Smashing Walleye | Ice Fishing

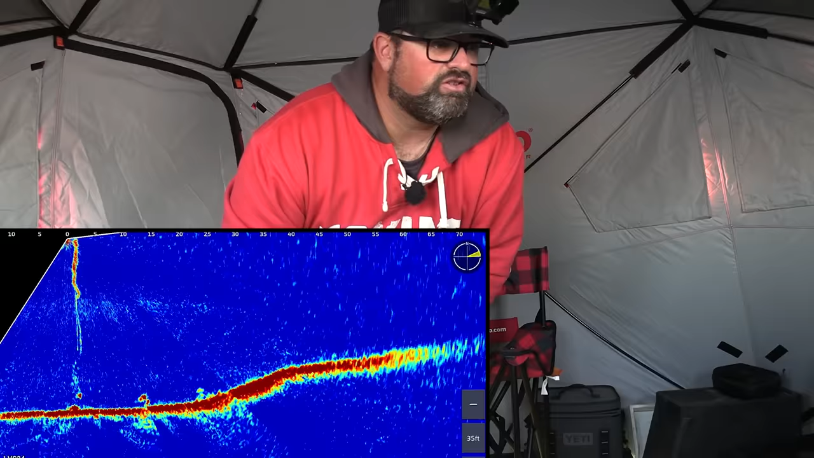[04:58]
There's fish coming over. I like this that I've got fish right at the start of the day.
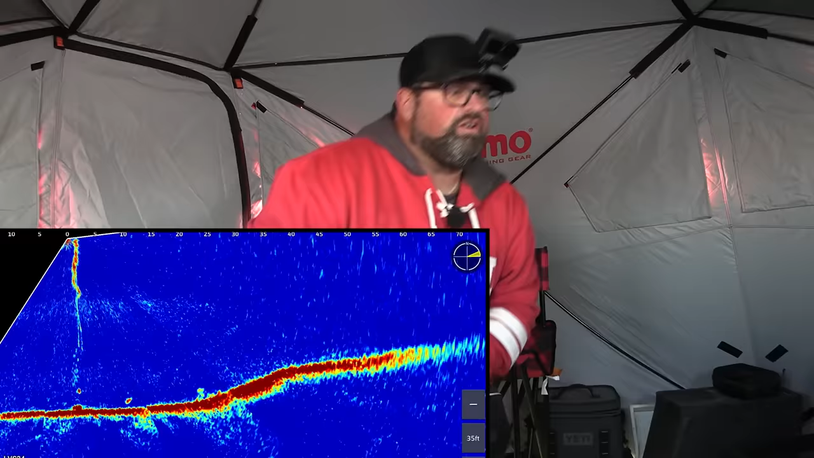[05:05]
It's got a rattle bait right now. I might change to a spoon or something here right away.
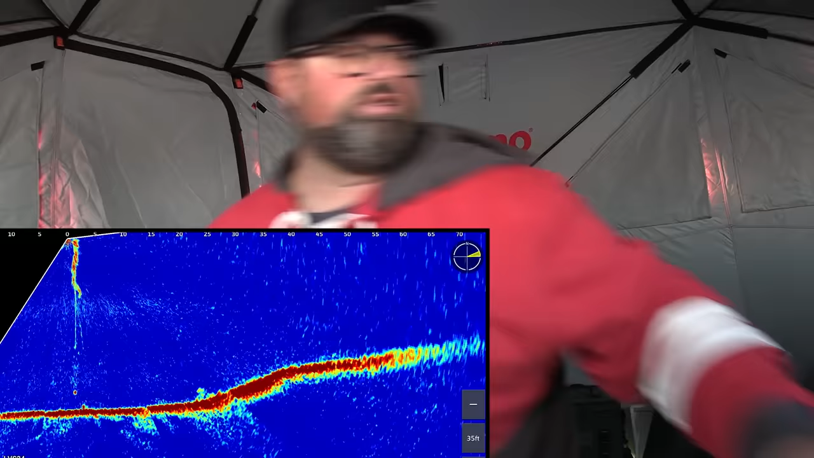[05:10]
I'll turn my gain down. It'll clean that up a little bit there.
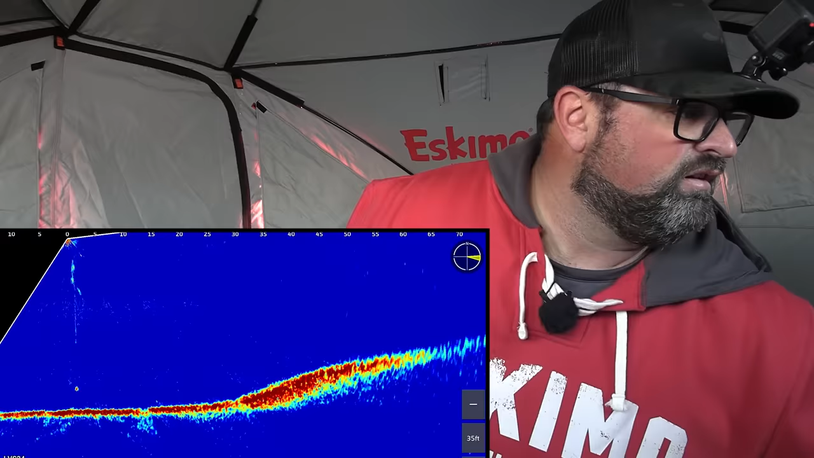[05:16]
Yeah, things are good.
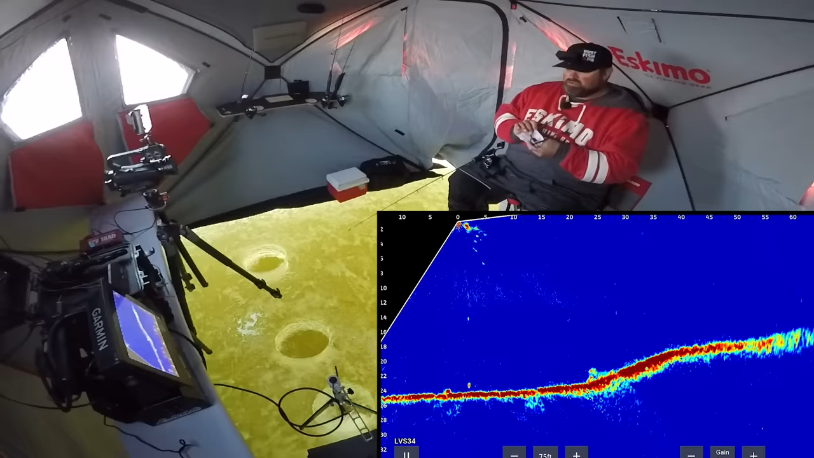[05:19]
Uh-oh. It's cleaning my glass. I got a fish coming towards me. Oh, be a perch, because you could be a tank if you're a perch.
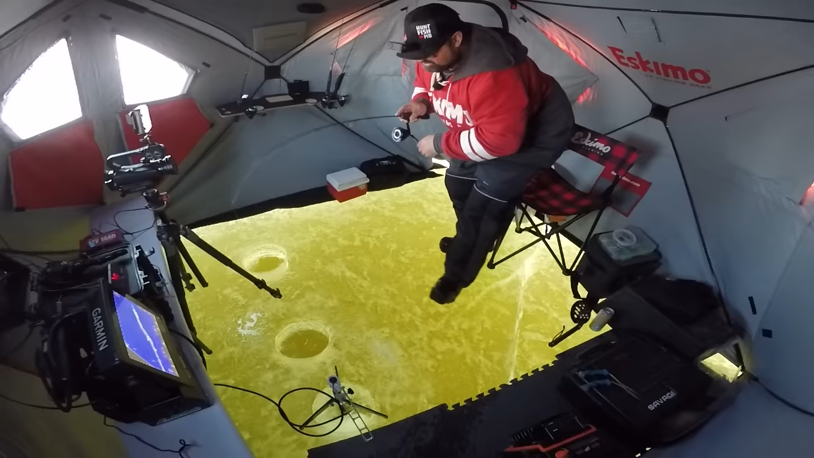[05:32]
What do we got? Small walleye. Oh, I was hoping for a perch, but it's a tiny walleye for our first fish of the day. Can only go up from here. You can go. Okay, see ya.
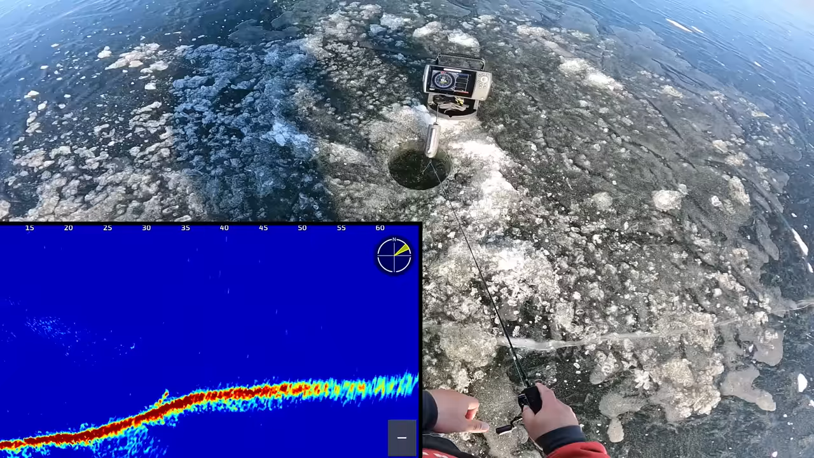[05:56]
50 feet away. I'm gonna go out there. Oh, yeah, come on.
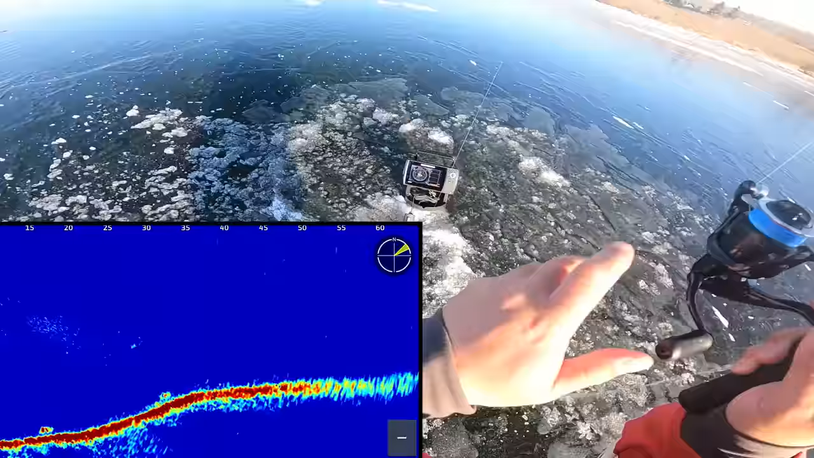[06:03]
Okay, well, my plan worked. Marked a fish, come out, drop down one of the holes I had pre-drilled, and yeah, it's a nice walter.
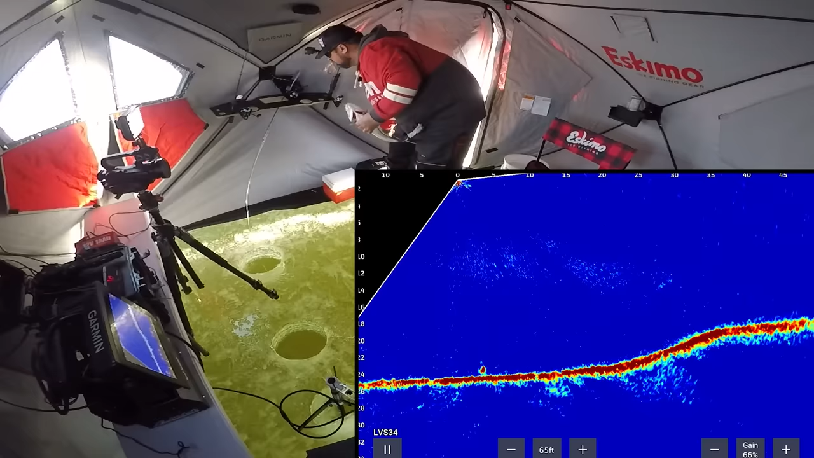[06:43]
Oh geez, there's a fish on my dead stick now too. Okay, buddy,
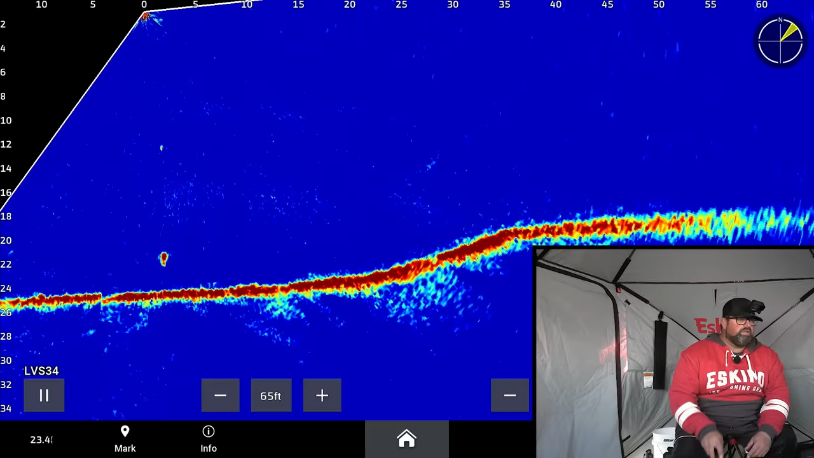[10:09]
But I feel like it might be a tiny walleye. Be a big perch. It's a big perch. Yep.
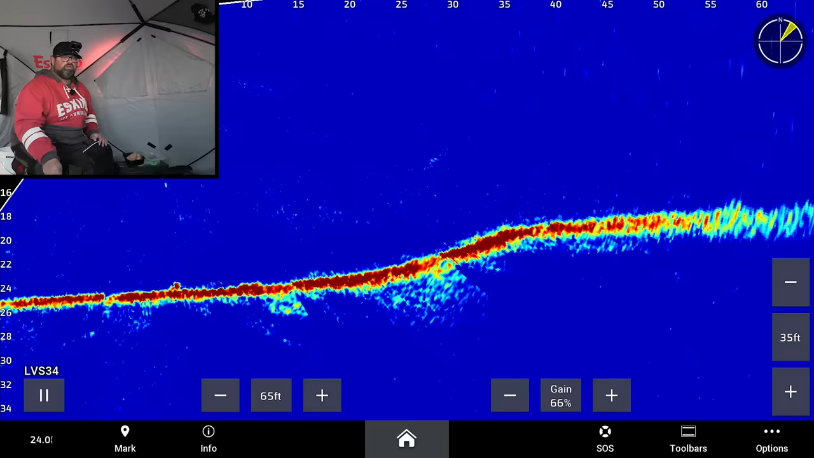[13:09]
Oh, got this one to eat right off the bottom.
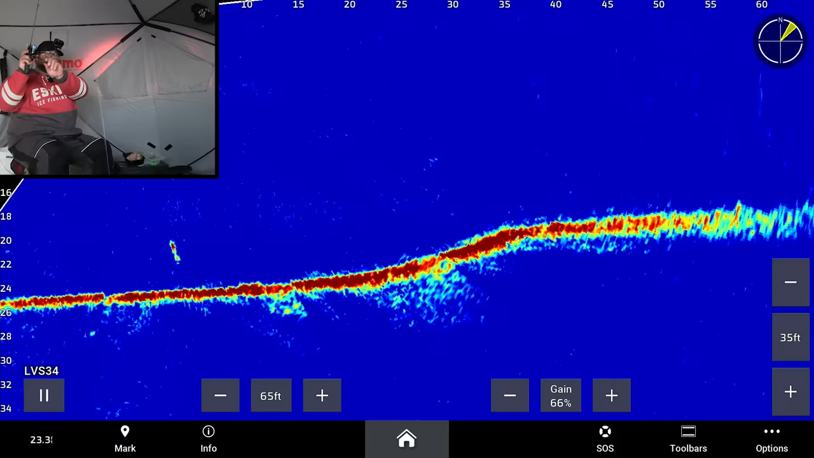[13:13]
The old dirt slurp. Maybe another eater.